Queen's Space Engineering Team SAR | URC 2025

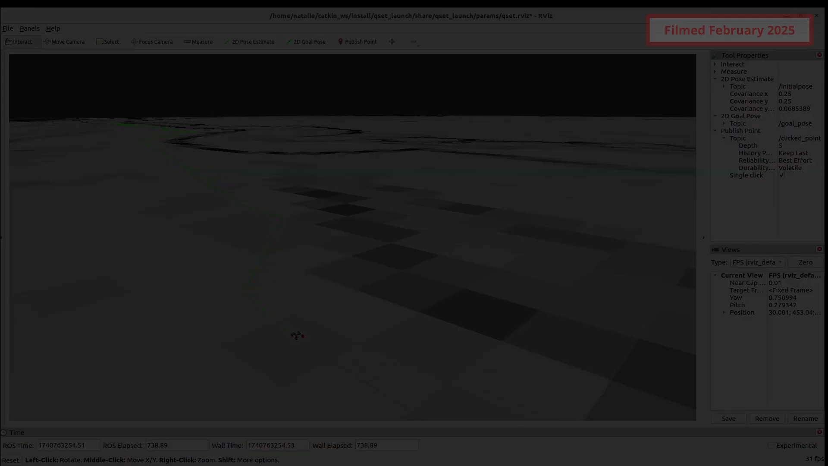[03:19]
This year, we have generated cost maps based on existing LiDAR data of the Mars
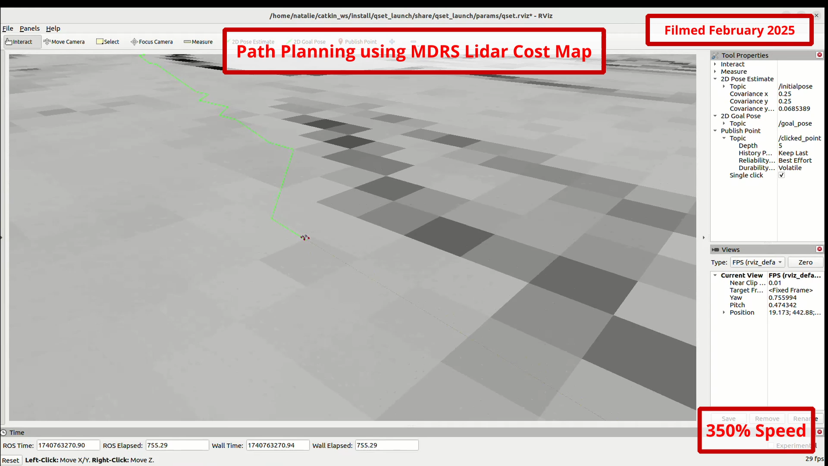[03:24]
Desert Research Station and surrounding areas to allow the rover to plan accurate paths and avoid known obstacles, leveraging our new non-uniform Theta Star Path Planner.